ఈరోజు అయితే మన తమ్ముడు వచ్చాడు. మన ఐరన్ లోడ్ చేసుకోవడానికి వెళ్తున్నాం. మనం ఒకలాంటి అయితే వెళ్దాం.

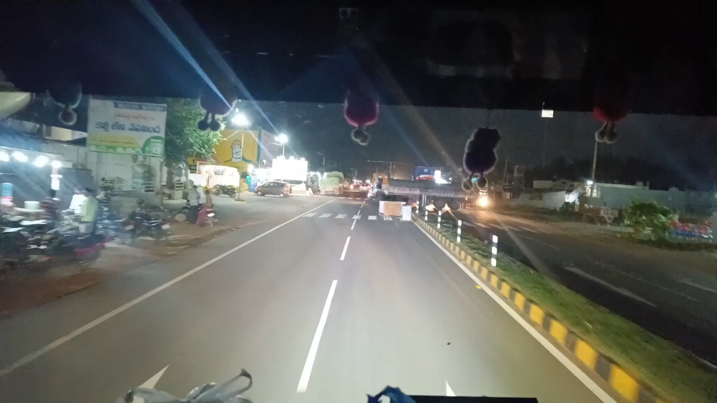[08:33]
ఇంత రాత్రి పొడిగా చూడు, ఈయన యూటర్న్ తిప్పుతున్నాడు.
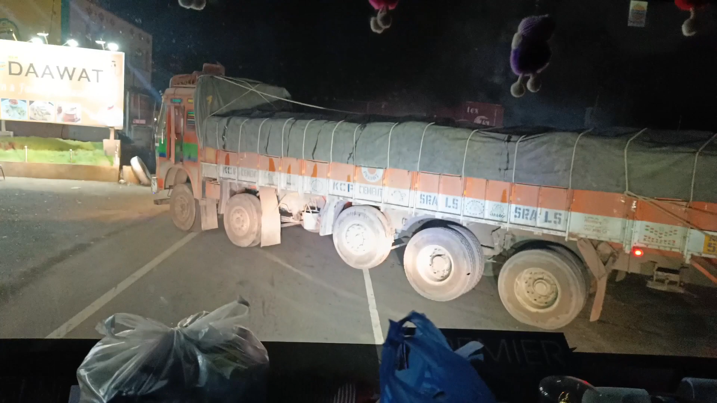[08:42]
పేర్లో ఉన్న దావత్ ఆడ హోటల్ లేదు. తిప్పు స్వామి తొందరగా పోవాలి. ఓ అటు పక్కన ఒకటి చూడు, అటు ఎట్లా పెట్టిన కాదు మామ.
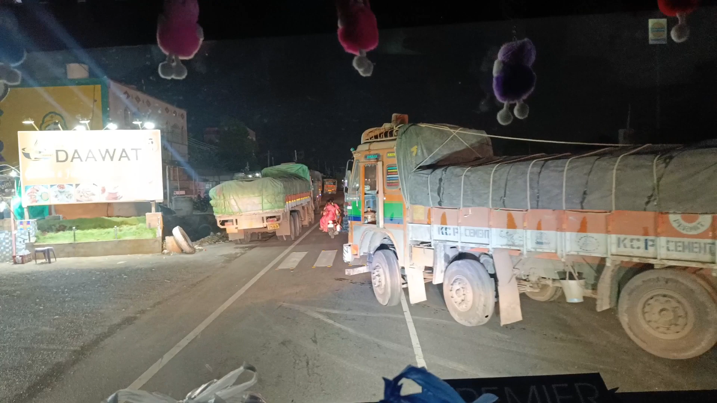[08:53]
ఓ ఇది అడ్డీసెంట్ కదా, చూడాలి మేము కాదు. ఈయన వెనకటైలా గాలి తక్కువ ఉన్నట్టుంది.
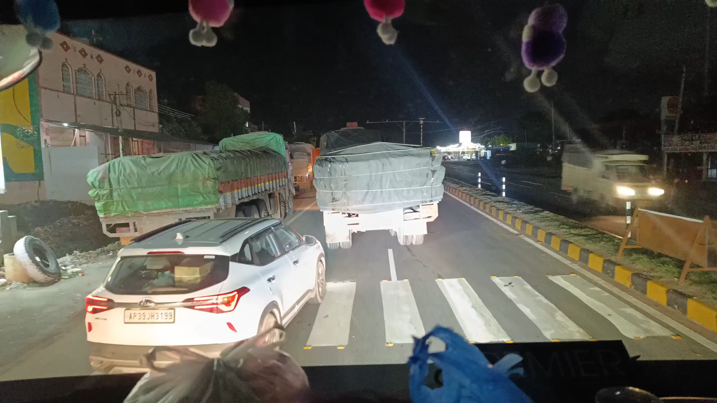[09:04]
అబ్బా కియా షెల్టర్స్ అన్ని సిమెంట్ లోన్లే. గిడేముంది, యాడ్ బ్లూ ఉందా లేక ఎవరా తప్పుడు? ఇక్కడ ఏమైనా బయోడీజిల్ కొట్టిస్తారా ఆయన బండ్లకి?
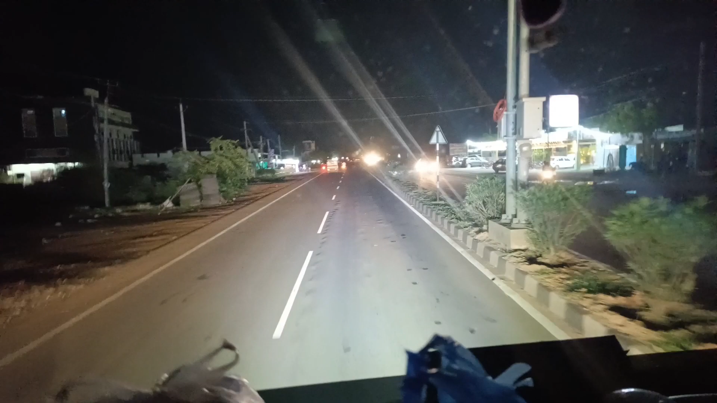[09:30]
ఆడ బయోడీజిల్ బంకున్నట్టుంది వాడినే స్టార్టింగ్లో, వాళ్ళందుకే బండ్లు ఆడ ఆపినట్టు. యాభై ఐదు లీటర్ పల్లకు లీటర్ ఏమో.